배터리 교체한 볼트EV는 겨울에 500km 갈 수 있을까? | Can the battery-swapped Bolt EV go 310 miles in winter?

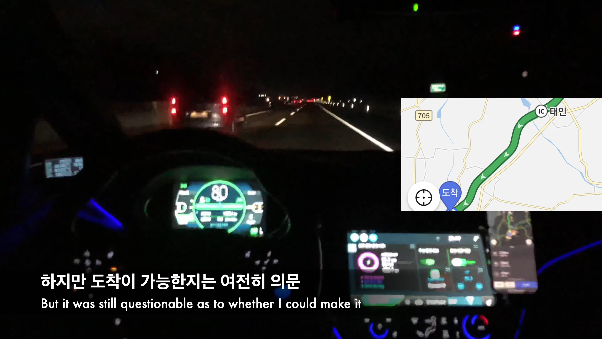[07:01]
화면에 표시된 기대 용량 60.8kWh보다 높은 점은 좋았지만 이대로 잘 도착을 할 수 있을지는 의문이었습니다. 총 주행 시간 6시간을 돌파하면서 정읍 휴게소를 통과할 때 배터리 표시는 잔량이 15% 아래로 내려가면서 주황색으로 변했습니다. 그동안 도로의 통행량이 적어 속력을 일정하게 잘 유지했음에도 불구하고 밤이 깊어 갈수록 온도가 떨어지면서 연비는 점점 악화되는 모습이 걱정스러워졌습니다. 그리고 배경사 휴게소를 통과하는 시점에서 배터리는 7%밖에 남지 않았고 합산 주행거리는 오히려 490km대로 후퇴하는 모습을 보면서 이대로 계속 가는 건 위험해질 것이라는 결론을 내렸습니다.
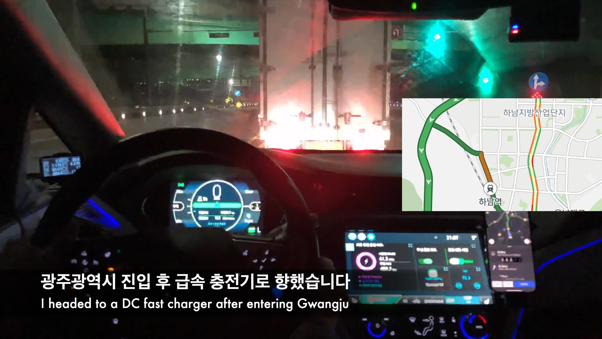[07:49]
광산구 소재 이마트를 최종 목적지로 변경했습니다. 이로써 총 주행시간 6시간 55분에